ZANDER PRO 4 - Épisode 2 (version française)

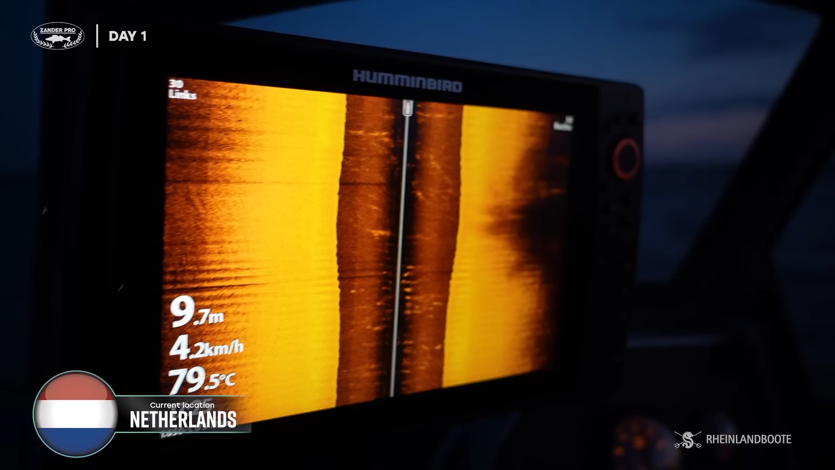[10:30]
On screen: depth 9.7 m, water 79.5°C, speed 4.2 km/h
L'équipe Raylan Boteux se prépare pour la nuit et jusqu'à présent, ils ont une très bonne pêche, mais pas pour le cendre.
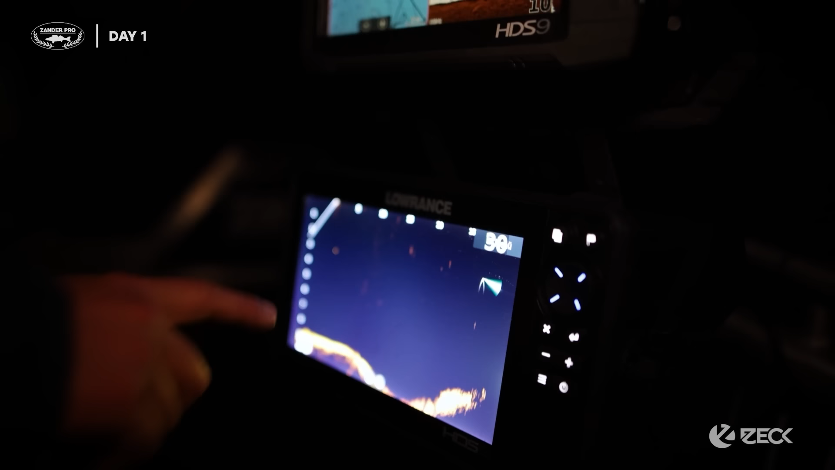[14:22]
Yes, you see the structure, and something like this is like a plateau or something like that.
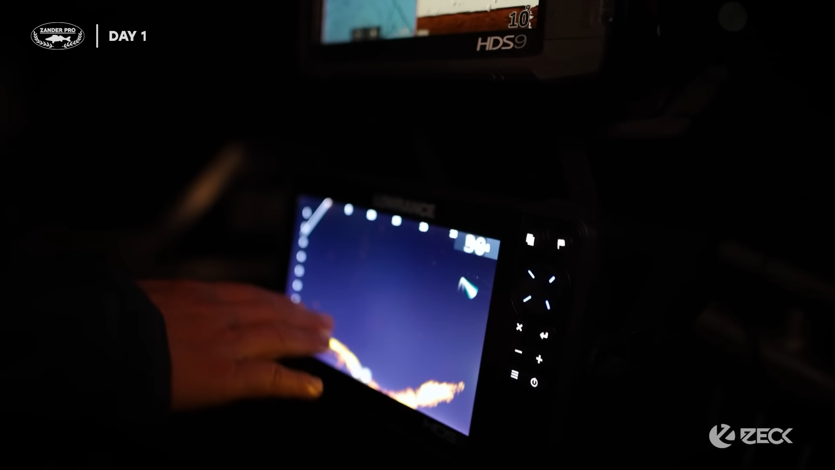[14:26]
And now I switch off, stop sonar, and we fish a bit.